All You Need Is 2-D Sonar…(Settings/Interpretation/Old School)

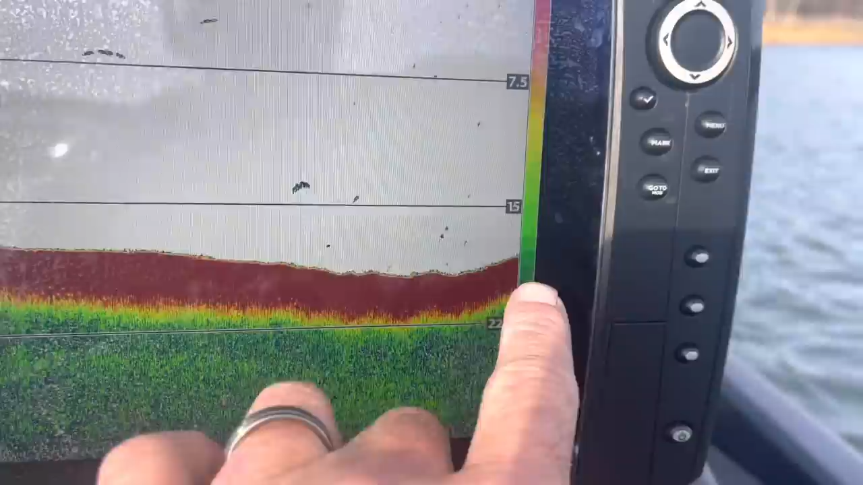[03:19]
is basically how i fish right here i'm looking for depth changes in the water i pay attention to like if any
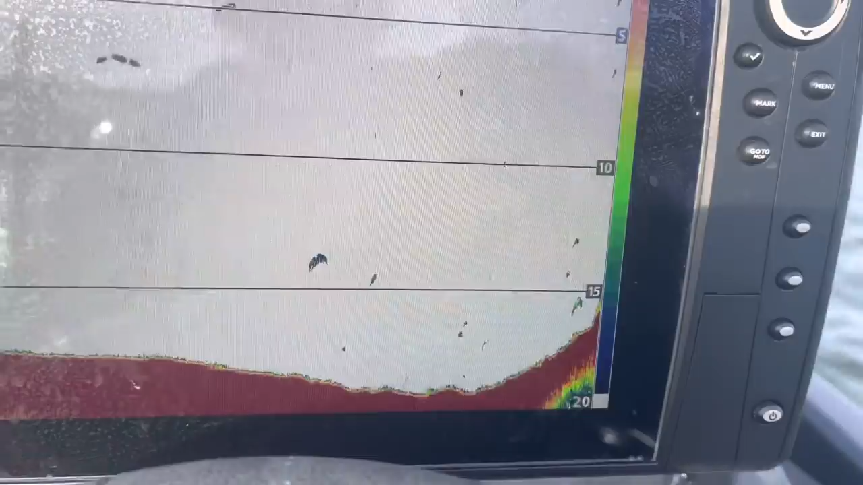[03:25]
rock rock piles you can see right there there's a fish right
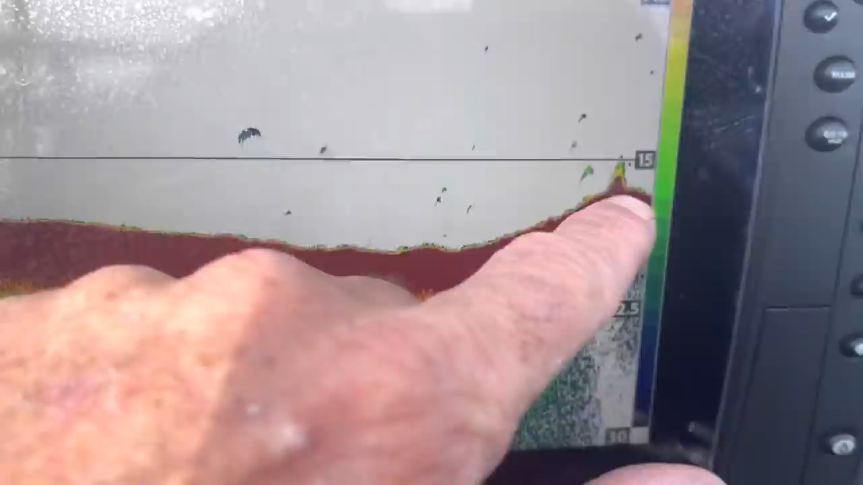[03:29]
there that's probably like a little stump i'm gonna imagine or something there's a fish right next to that stump and a 2d sonar will accurately
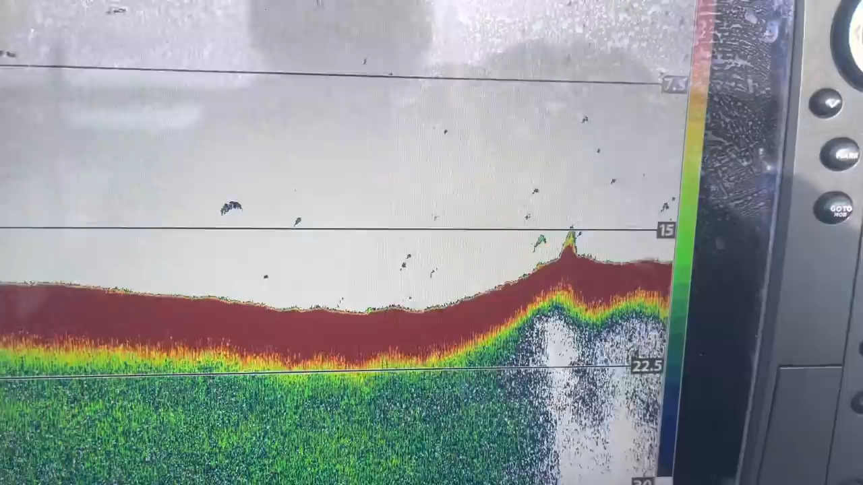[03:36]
give you all this information you know there's
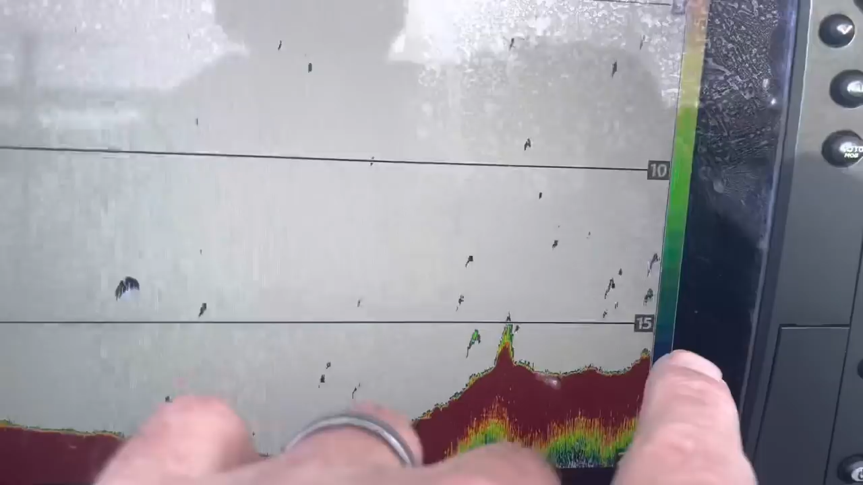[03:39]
some smaller fish right there see how good it shows you know just a smaller group of fish those could be white bass they could be crappie you
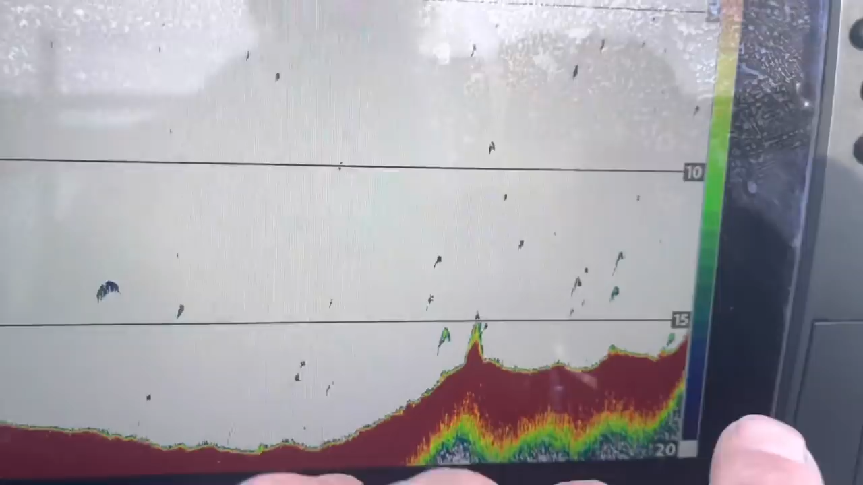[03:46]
know a lot of different species there but pay close attention to you know just any irregular features bottom and
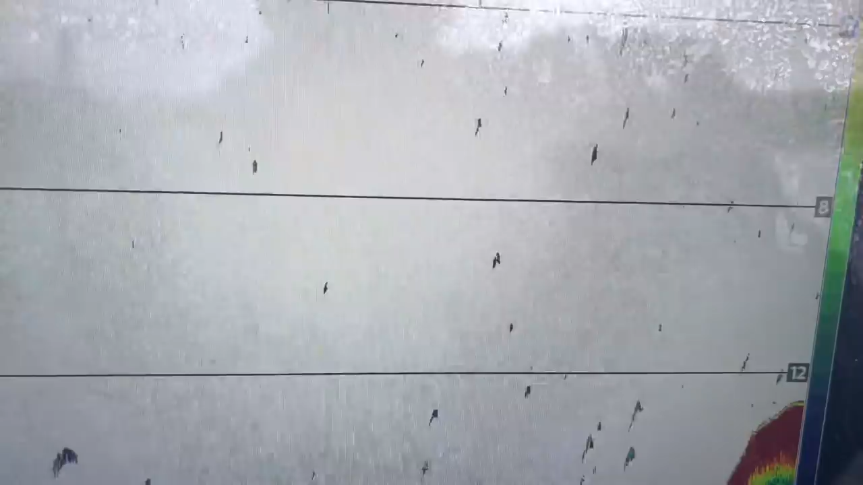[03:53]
another thing about it is how you tell a
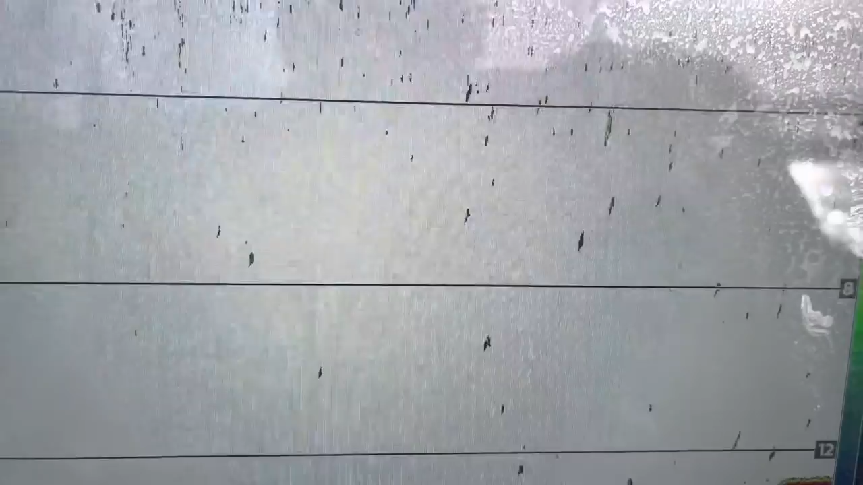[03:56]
soft bottom from a hard bottom it has to do with um the color palette
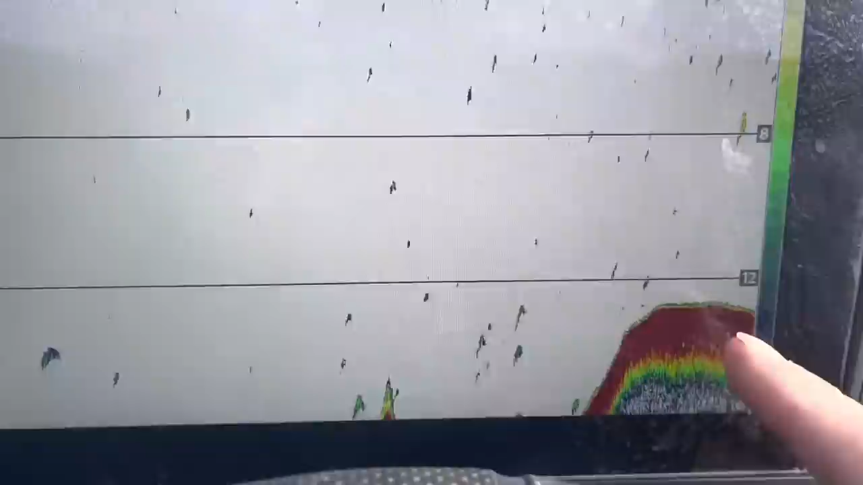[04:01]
right here now for example if you've got a lot of red right here like i see red or blue that's an indication of a soft bottom if you have say for example see the yellow here if the yellow
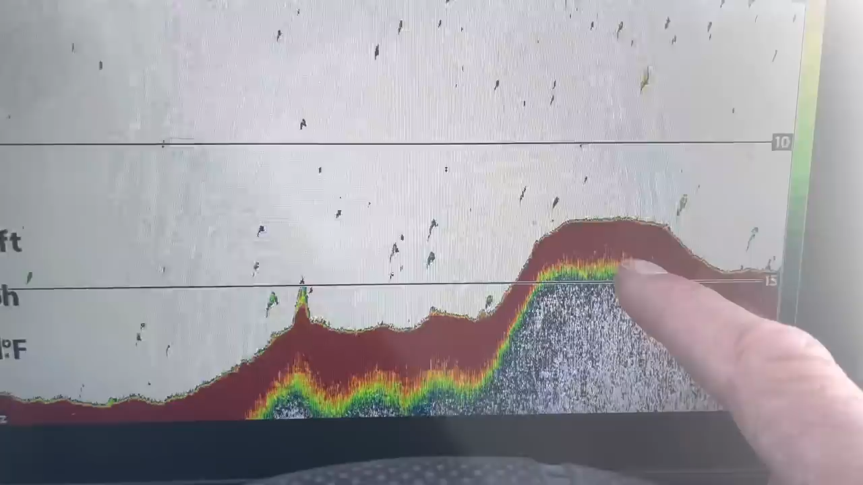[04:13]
was this much where the red's at say you had to say the yellow was switched out with the red that would be
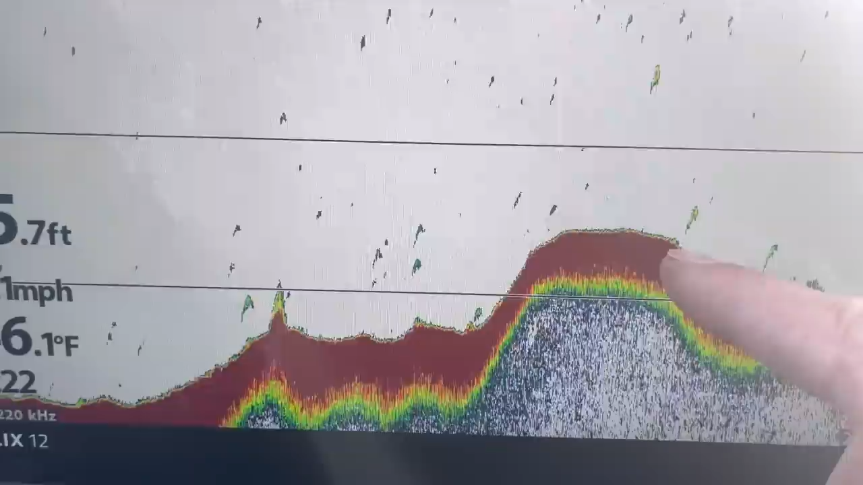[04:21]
an indication of a hard bottom a hard bottom you have a lot of yellow line right here and a softer bottom uh you got blue or red like it is here so this is an
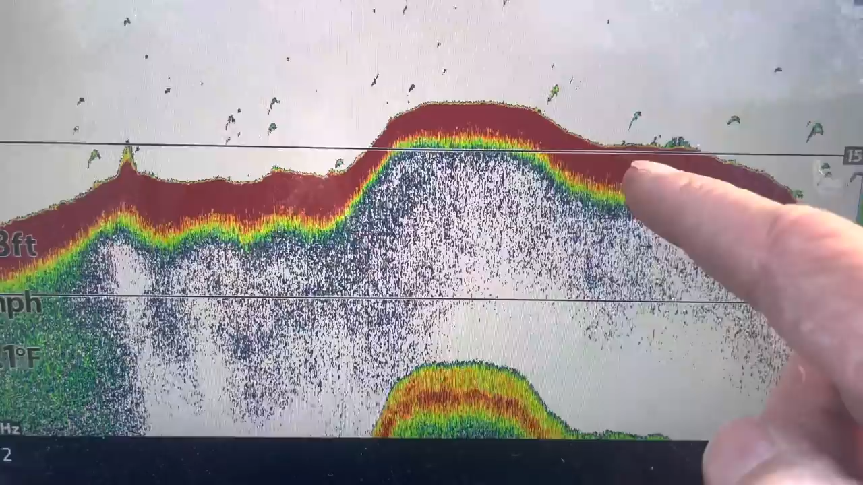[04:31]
indication of soft bottom right here but guys see how accurate the the modern 2d sonar draws it draws every fish out that you have you can see everything you need to see there you go guys